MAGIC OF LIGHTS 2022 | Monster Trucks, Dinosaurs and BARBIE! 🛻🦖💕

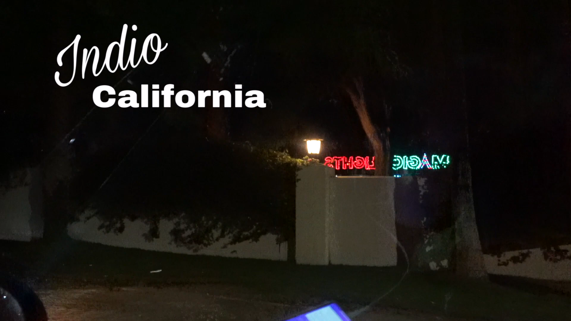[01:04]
And that's only about a 40 minute drive from where we live out here in Palm Springs, California. It says events entrance.
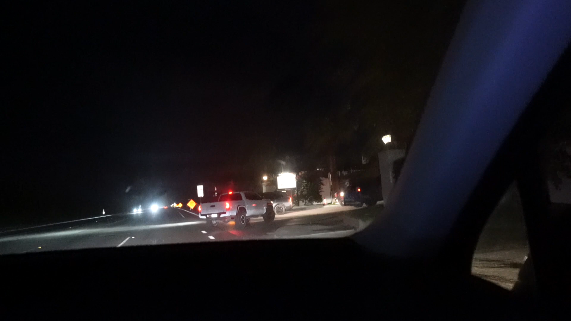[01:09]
So it is at the Empire Polo Club. We just entered their address and took us right to it.
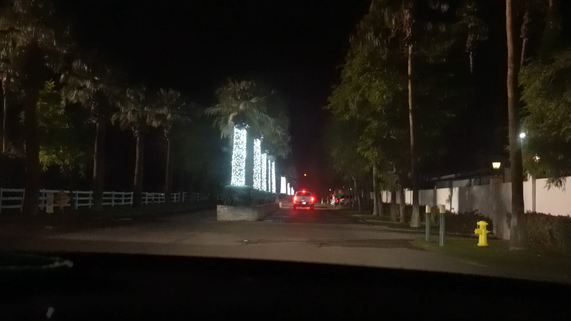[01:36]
And yeah, so it looks like we're here.
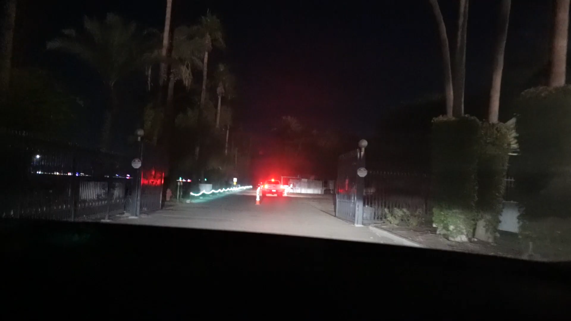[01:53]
Yeah, I thought it would be really fun to open up the top. We have like, um, you know, a sunroof here so you can see up. We're going to be going over there. We see some of the lights. We were wondering if there's music.
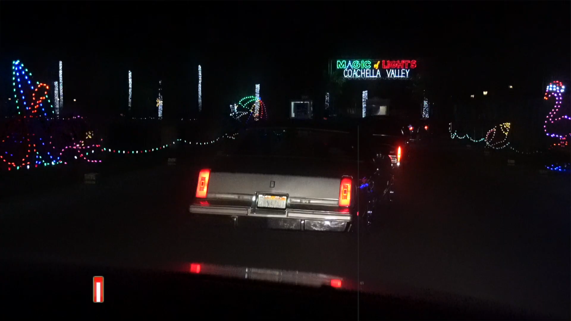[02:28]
Some of them were vintage. Yeah, it's a town car vintage 2011.